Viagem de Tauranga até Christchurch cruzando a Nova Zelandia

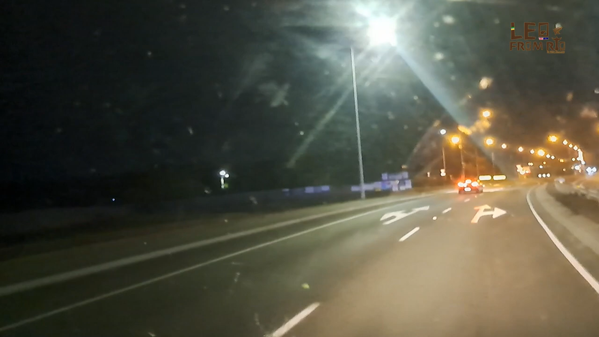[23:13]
Tem o Burger King e um posto gasolina chamado Z, ou Zed aqui, né? Fala aqui. Faz o balãozinho aqui.